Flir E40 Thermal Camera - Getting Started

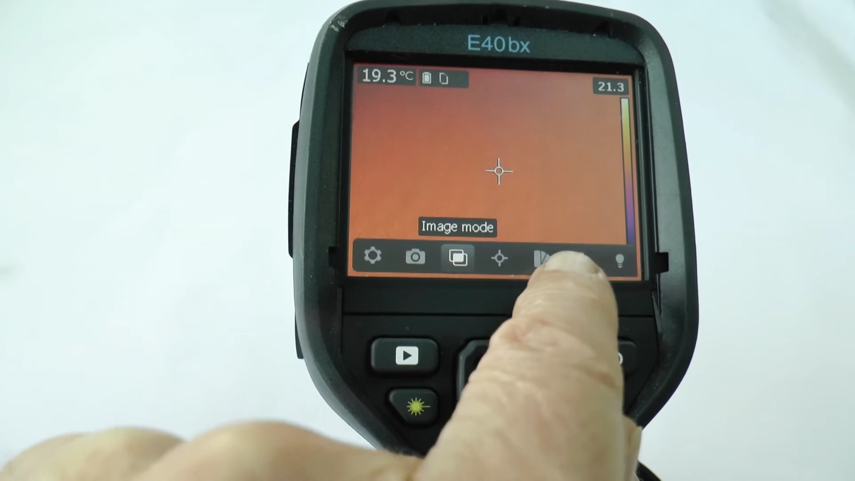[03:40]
On screen: spot 19.3°C
option here by tapping it that's quite useful it lets you select how this range of temperatures and colors and
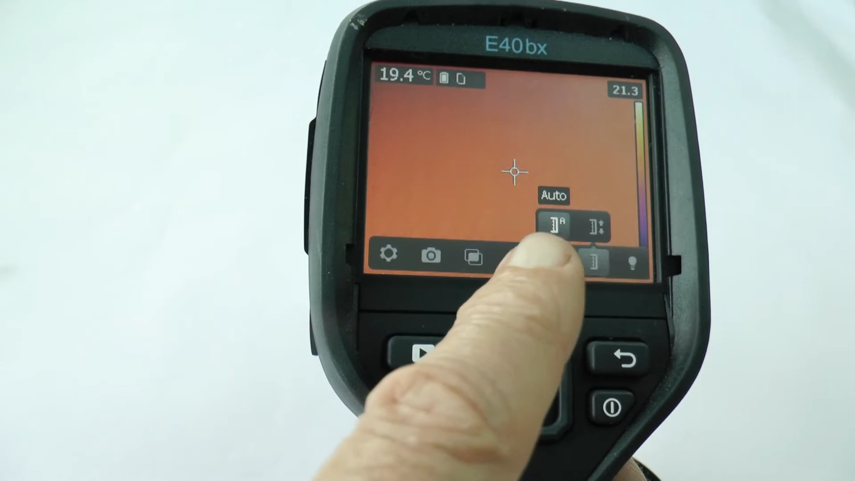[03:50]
On screen: spot 19.4°C
currently it's auto so it will automatically go between the
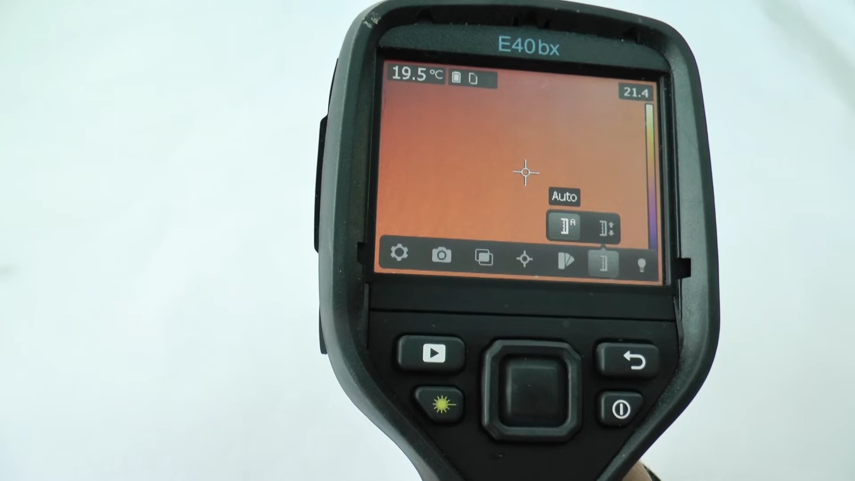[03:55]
On screen: spot 19.5°C
hottest and the coldest thing in view but you might want to use
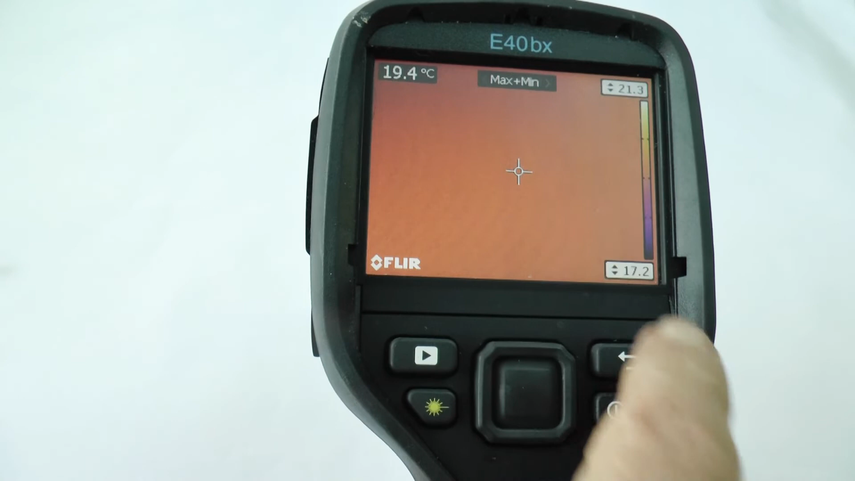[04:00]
On screen: spot 19.4°C
manual for that where these two temperatures are set manually and look into that further in the manual so